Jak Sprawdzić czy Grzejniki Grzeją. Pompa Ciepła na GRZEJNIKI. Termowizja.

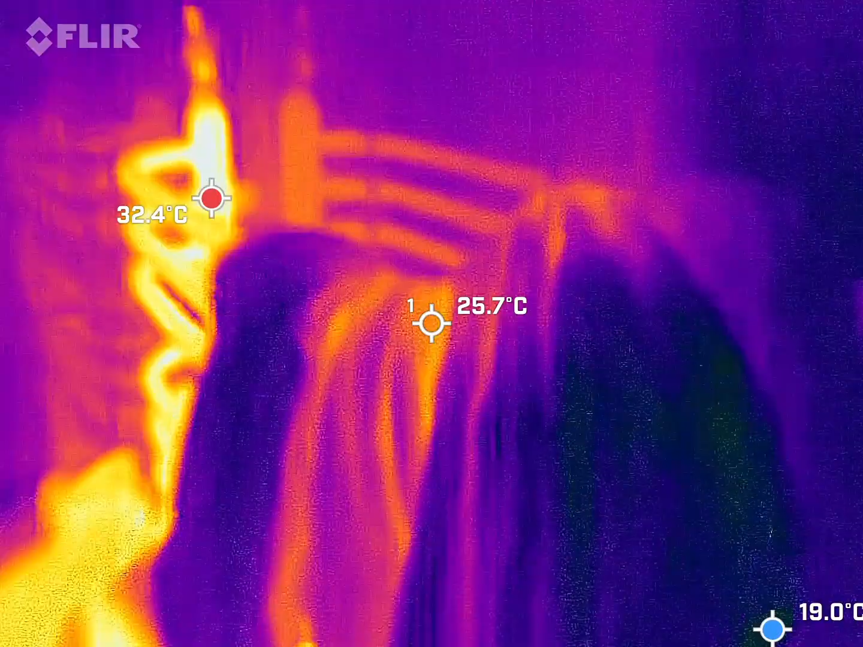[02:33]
jak widzicie jak są ubrania na drabince no to nie ma konwekcji ale
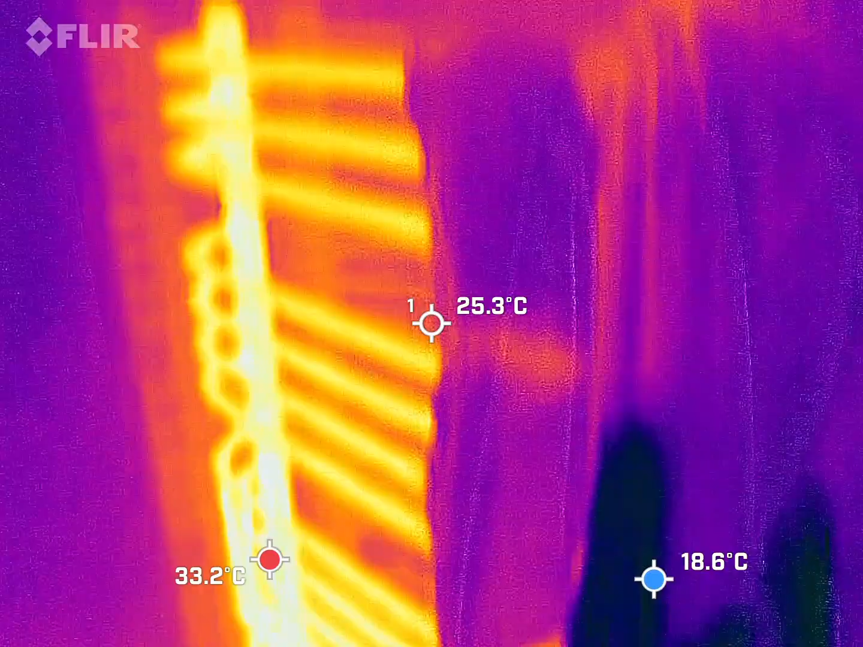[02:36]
On screen: spot 25.3°C, max 33.2°C, min 18.6°C
drabinka to drabinko temperaturę ładną ma
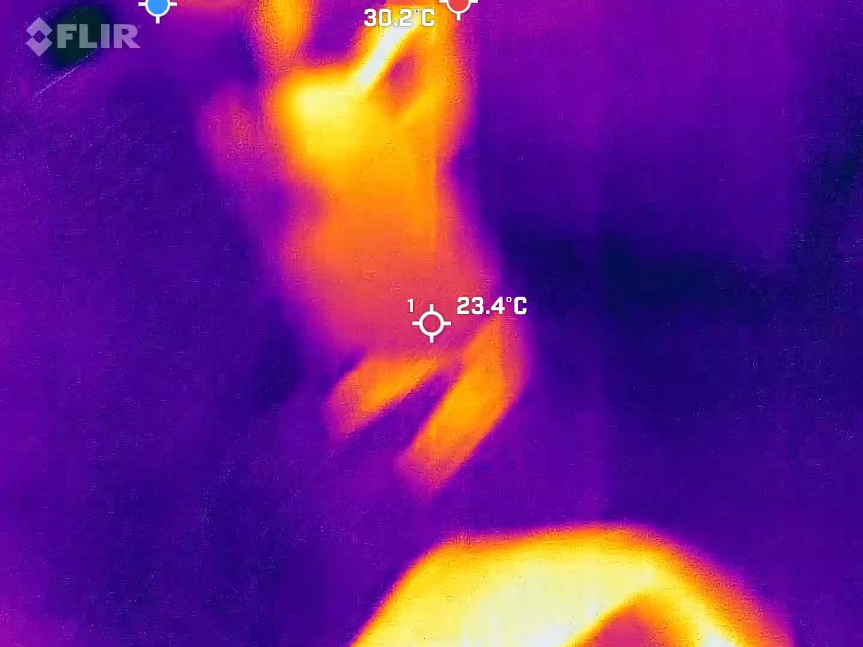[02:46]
On screen: spot 23.4°C
o tu jakieś stworki hi hi hi hi
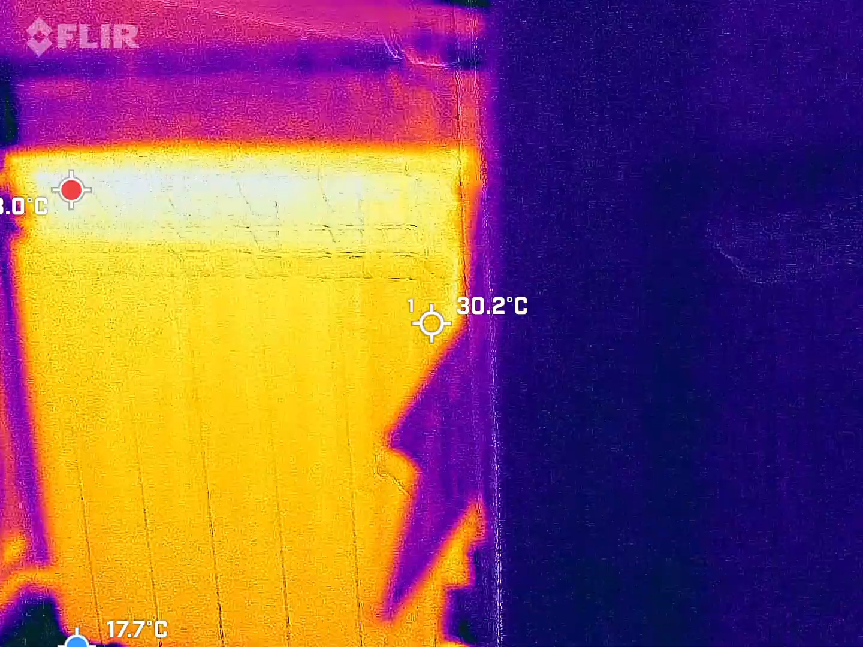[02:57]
On screen: spot 30.2°C
pilnujesz jajek się ugotowały grzeje cały
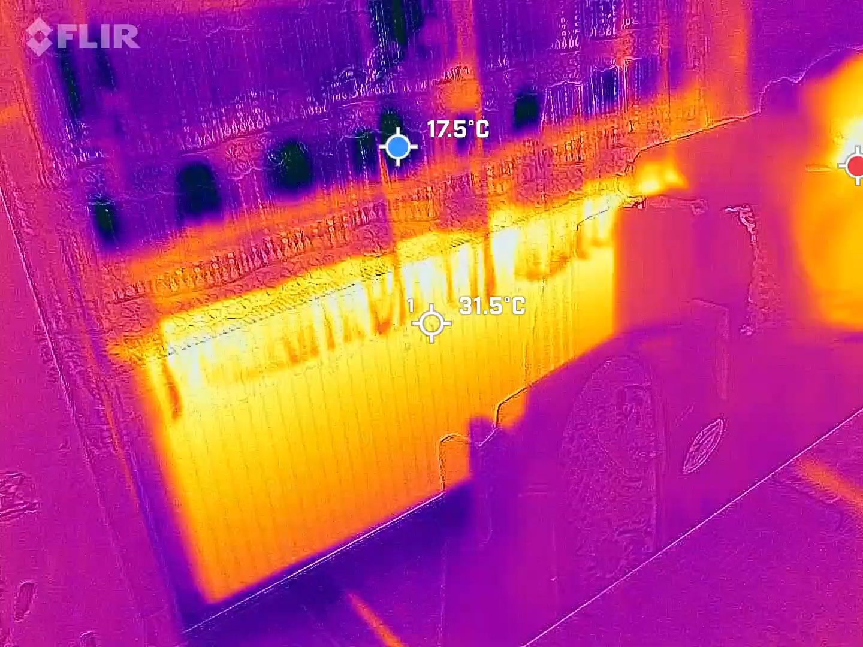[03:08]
On screen: spot 31.5°C
tego musiałem trochę przykręcić bo tutaj za ciepło po prostu jest i się ogrzewanie wyłącza
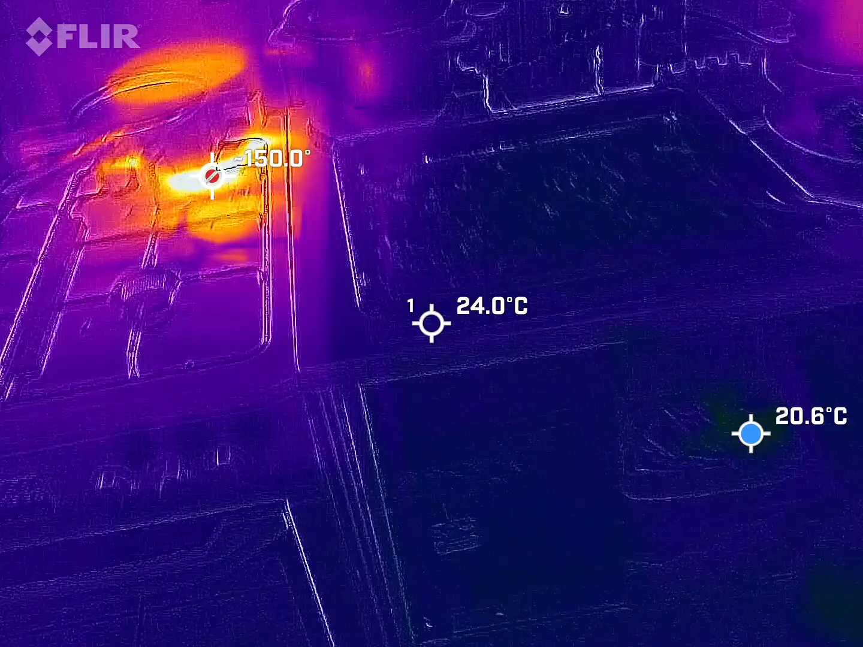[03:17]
On screen: spot 24.0°C
jajka mamy sprawdzić czy się gotują ile mają stopniu ile ma woda stopniu
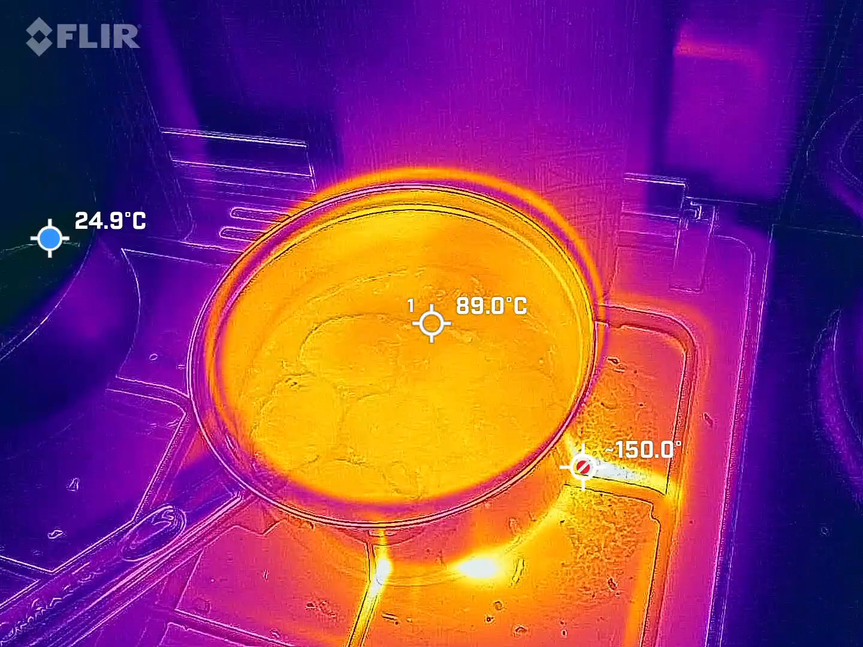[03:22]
On screen: spot 89.0°C
coś trochę oszukuje tylko to para idzie no 150 ma płomień na dole zagrzany czyli mam skalę źle ustawiona bo mi na minusie
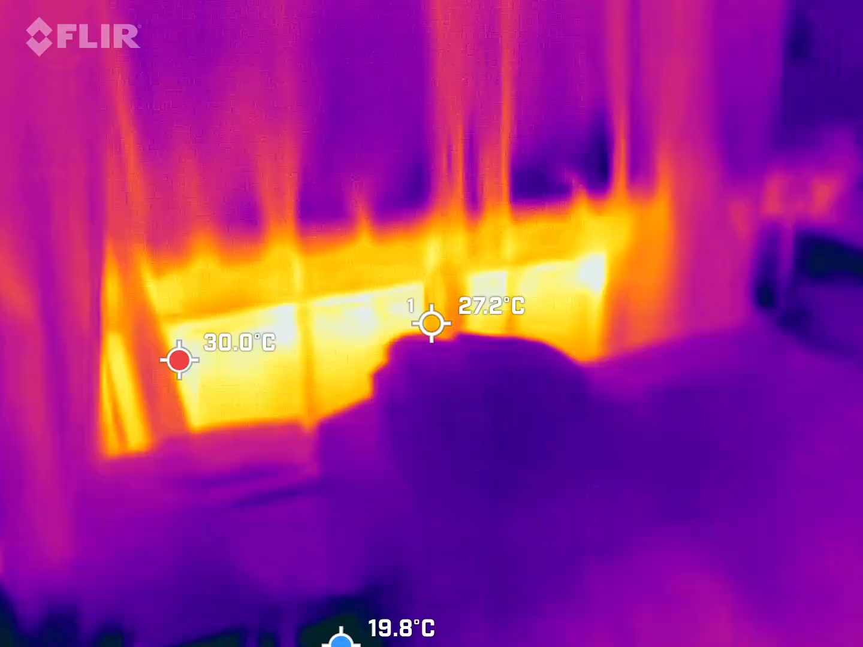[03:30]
On screen: spot 27.2°C
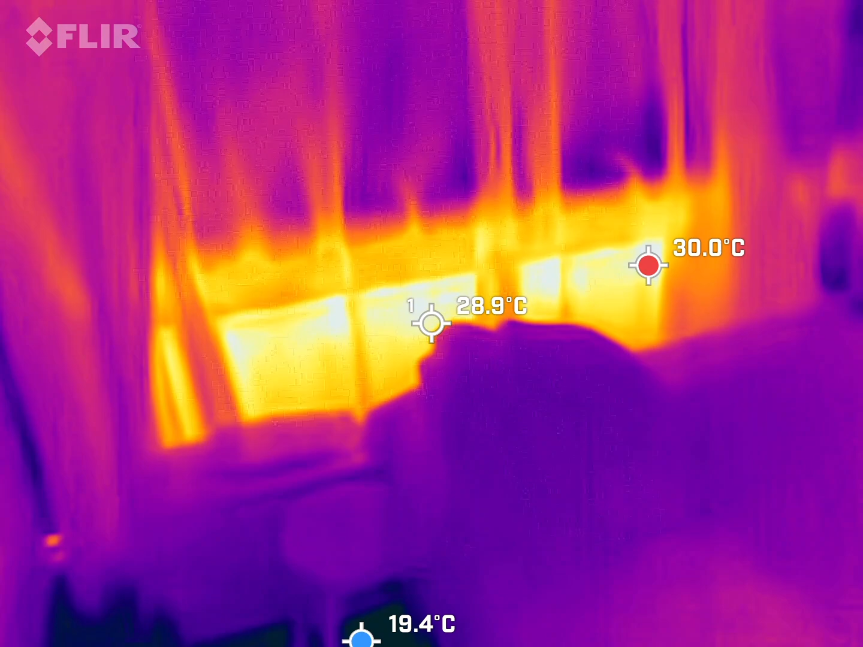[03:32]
i zostały dwa ostatnie jeden grzeje ładnie
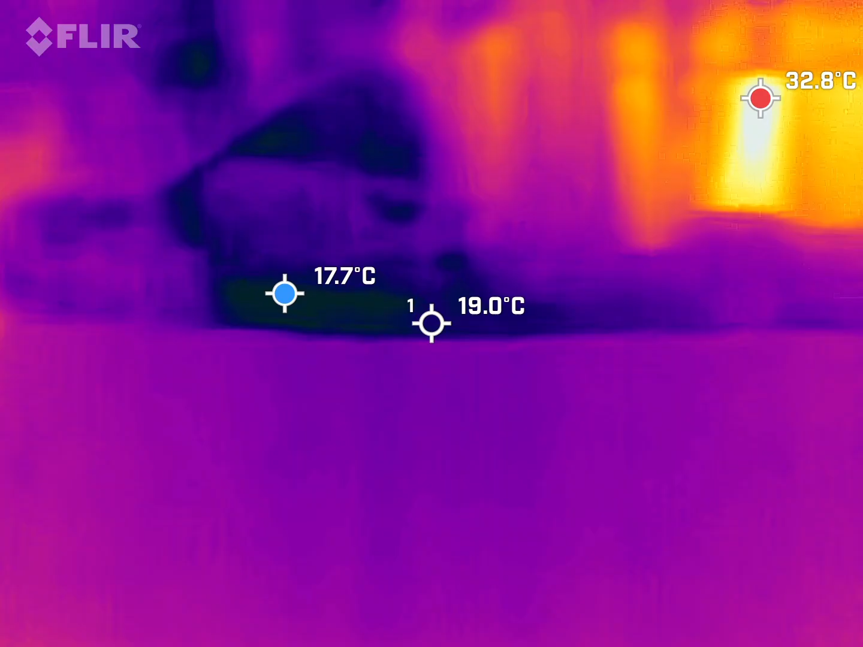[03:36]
On screen: spot 19.0°C, max 32.8°C, min 17.7°C
i drugi też za samsłonami sobie tam grzeje